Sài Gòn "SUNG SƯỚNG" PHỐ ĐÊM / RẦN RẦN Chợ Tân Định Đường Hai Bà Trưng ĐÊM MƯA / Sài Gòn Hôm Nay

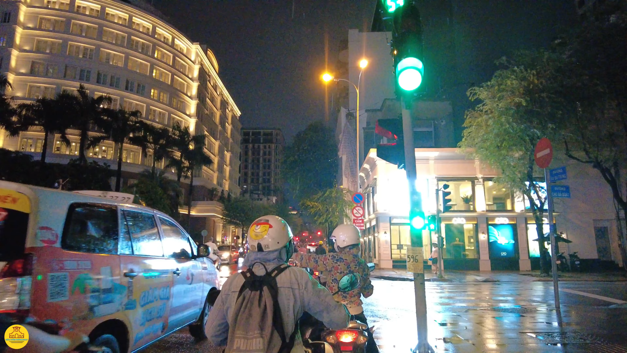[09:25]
Trời cũng mưa. Em tiếp tục chạy đây.
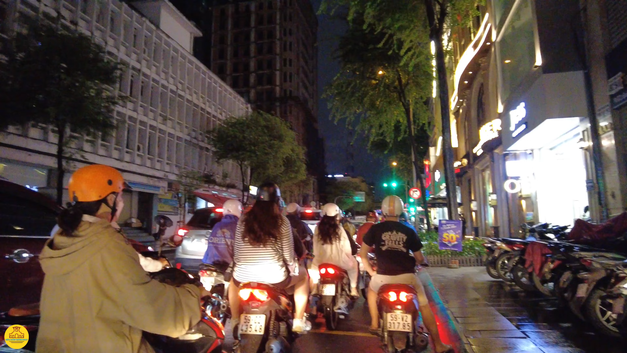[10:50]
Bên tay phải của em có cái dãy tòa nhà cũ này. Ở phía trước này á, là con đường Lê Thánh Tôn đó anh chị. Ở dòng xe rất là đông anh chị thấy không? Đây là đường Lê Thánh Tôn, chỉ quẹo trái không quẹo phải.
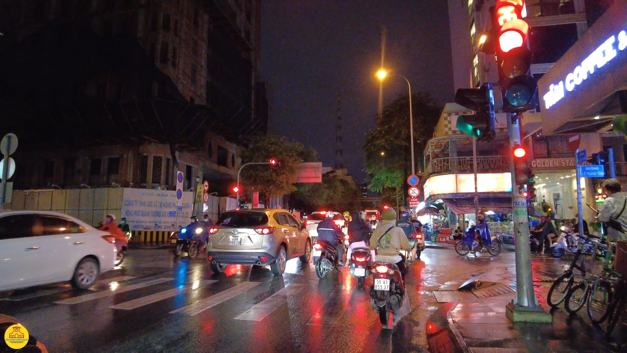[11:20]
Mưa lớn rồi, trời trời trời ơi. Bên trái về chợ Bến Thành thưa anh chị, và về phố đi bộ. Những cái tòa nhà nó lên đèn nó lung linh mà em thấy cũng đẹp anh chị. Ban ngày thì nhiều khi mình nhìn thấy rất là nhiều cái hình ảnh nó nhăm nhở, nó rối ren, chứ ban đêm chủ yếu là mình thấy đèn á anh chị. Hy vọng mưa ít ít vậy đó.
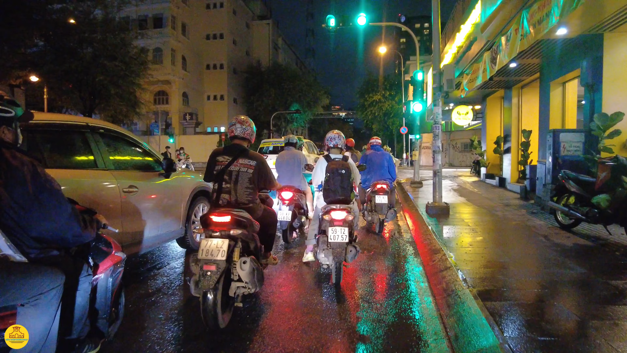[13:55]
có trường chuyên Trần Đại Nghĩa ngày hôm nay, La Santa Me năm xưa. Bên phải là anh chị có bệnh viện Đồn Đất, bệnh viện RAN đó, để chúng ta chạy về hướng của đường Tôn Đức Thắng, Cường Đệ. Đó là con đường Nguyễn Du đó anh chị. Phía sau, phía bên trái của em ở đây là bưu điện trung tâm.
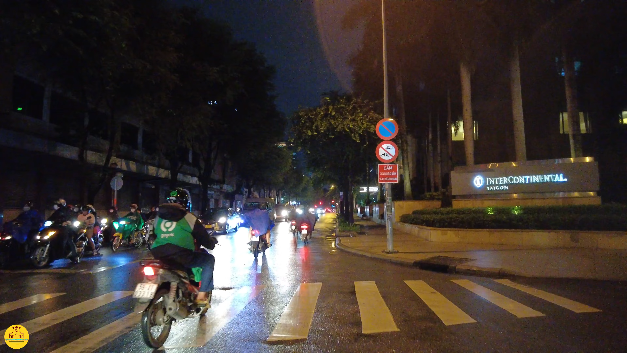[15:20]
Đây là khách sạn Intercontinental. Mưa nó dính cái máy camera của em mờ mịt luôn á anh chị.
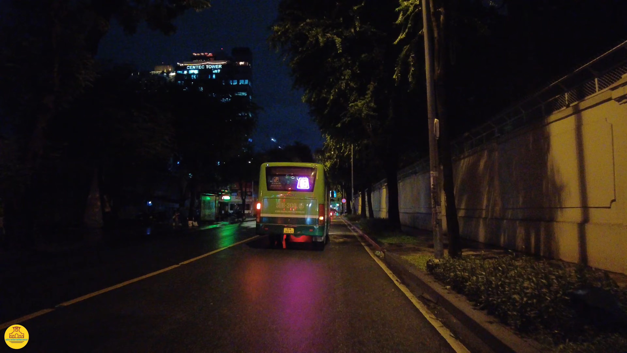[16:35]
đứng lại thì công an ở đây người ta đuổi.
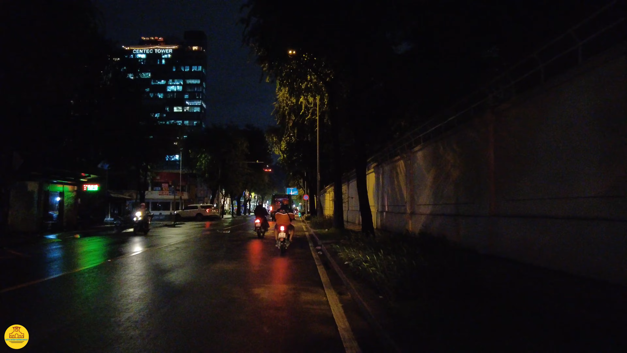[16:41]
Bên trái em có đường Nguyễn Văn Chiêm chạy về đường Phạm Ngọc Thạch, tức là Duy Tân. Một đêm phải chịu khó bởi vì nó rất là khó chịu. Mặc dù trên cái con đường rất là đẹp thưa anh chị. Bên trái của em ở đây thì một cái quán bar, một vài cái quán bar, club, beer club.
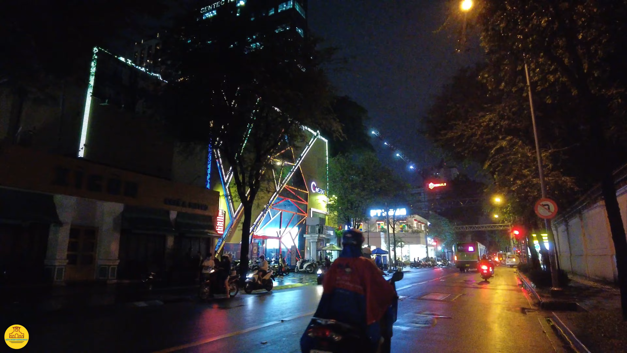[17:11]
Đường Hai Bà Trưng này cũng nhộn nhịp về đêm khách Tây lắm anh chị nha. Cũng là một con đường khách Tây khá là nhiều. Phía trước đây là con đường Nguyễn Thị Minh Khai, Hồng Thập Tử năm xưa đó.
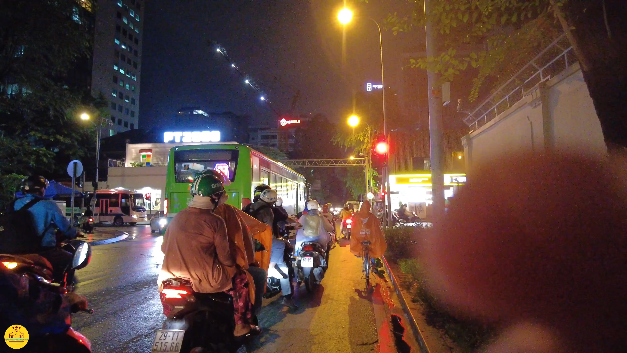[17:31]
Chắc là em xin lau cái camera một chút, không biết có cái gì, có cái dẹ gì lau không chứ, có cái dẹ gì sao lau được. Bên tay phải thì anh chị quẹo về chợ Thị Nghè nhé. Nó là đường một chiều đó anh chị, con đường Hồng Thập Tự ngày xưa đây.
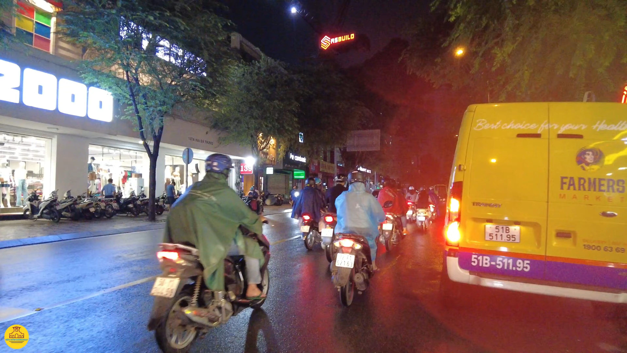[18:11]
rau sạch, trái cây sạch rồi đó anh chị, giá nó rất là mắc. Lên cái khúc này thì nó thuộc phường Đa Cao.
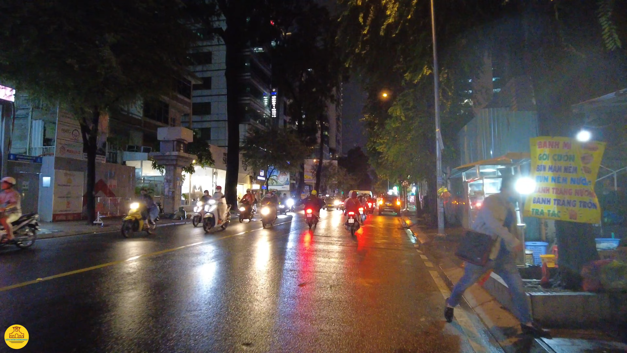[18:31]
Từ đây chạy về tới đường Võ Thị Sáu ngày hôm nay,
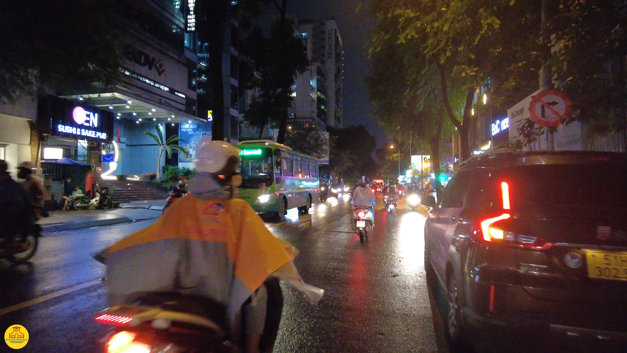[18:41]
tức là Hiền Vương ngày xưa đó anh chị, thì tiếp nối với Đa Cao sẽ là Tân Định. Đó.
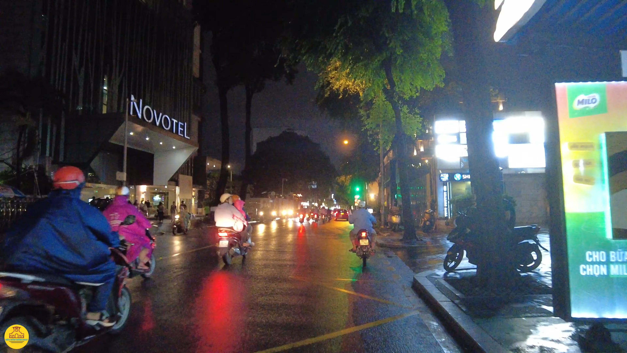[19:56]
Trên này thì cũng đỡ hơn. Đây là con đường Nguyễn Đình Chiểu ngày hôm nay nè anh chị. Ngày xưa là Phan Đình Phùng, cô bán chuối. Vào trái thì anh chị đi về ngã 7 Lý Thái Tổ nha. Đi về đường Lý Thái Tổ luôn. Ở đây hình như ít đèn đường thưa anh chị.
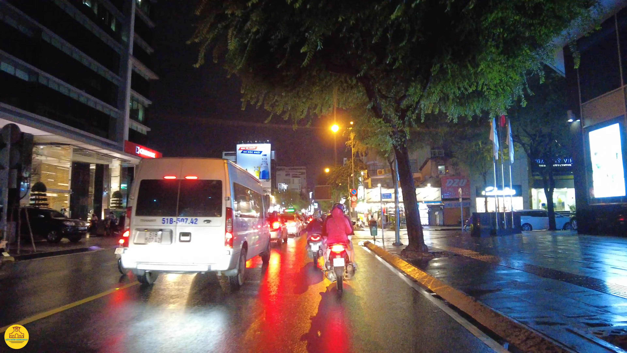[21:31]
Ngày xưa đó là con đường Tự Đức đó, chạy về kênh Du Lộc Thị Nghè. Rồi bắt đầu khúc kênh này là của Tân Định. Tới Võ Thị Sáu mới tới Tân Định anh chị, tức là Hiền Vương đó.
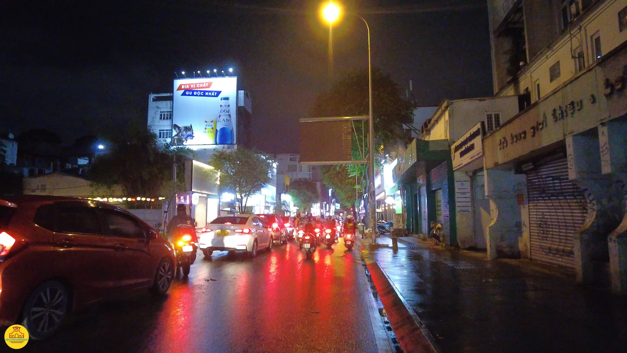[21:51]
Phía trước là con đường Điện Biên Phủ, Phan Thanh Giản năm xưa. Em đi lên đây để em chỉnh lại cái camera một chút thưa anh chị, nó hơi bị mờ quá.
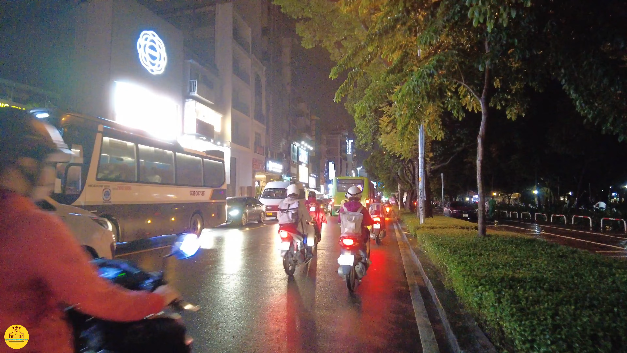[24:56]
mấy cái phố ở Hồng Kông. Camera nó lại dính nước nữa nè. Phía trước là em chạy đến ngã tư đường Võ Thị Sáu và đường Hai Bà Trưng thưa anh chị. Võ Thị Sáu ngày xưa là con đường Hiền Vương. Bên phải của em ở đây là công viên Lê Văn Tám, nơi có đậu xe thu phí nè anh chị.